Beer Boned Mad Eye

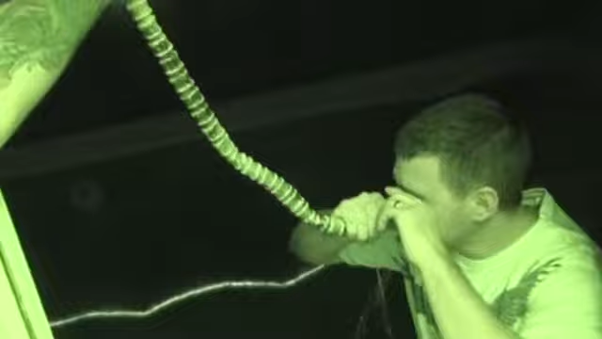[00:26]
It got his eye. I told you it goes quick, dude.